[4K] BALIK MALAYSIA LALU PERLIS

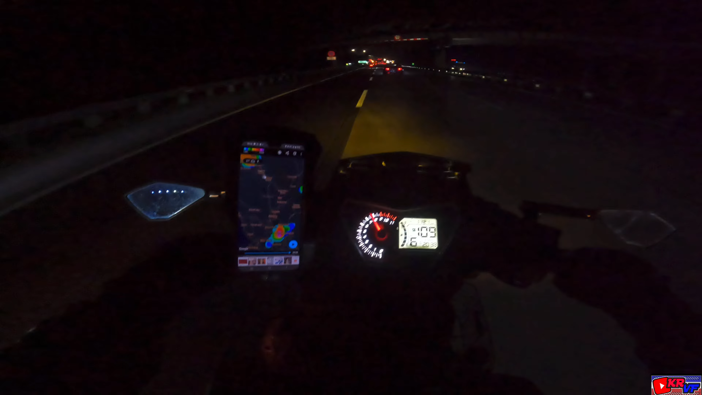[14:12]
Okay, Alhamdulillah berjaya juga kita sampai ke Tanjung Malim dia berhati laluannya tadi sebahagian daripada area Sempang Pulai nak sampai ke Streamliver tu hujan renyah ni. Okay, kali ni dia bagus. Alhamdulillah settle hujan. Tak ada kering kat sini semua. Cuma nanti ada sikit hujan dekat area Kuala Lumpur. Area-area Sungai Buloh. Macam tu ada hujan.
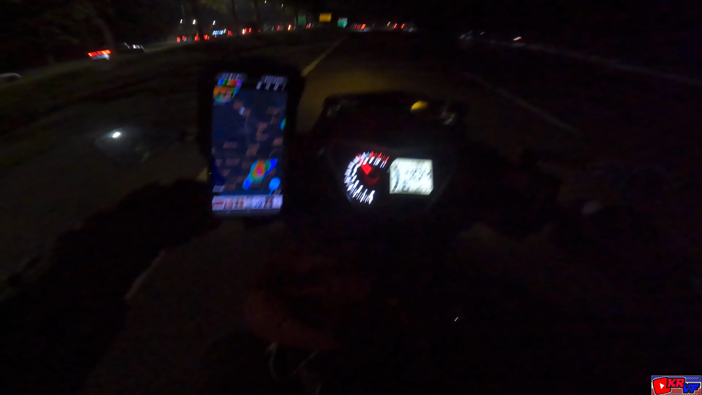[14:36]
Dan kat sini kita tengok area Kuala Lumpur pun nampak warna purple guys. Haha, hujan wey. Tapi kawasan tu lah daripada Sya'alam, Pucung haa lepas tu nanti dia ada sikit kat dekat mana tu eh. Ada hujan lah sebenarnya kita okay tapi dah berkurang dah.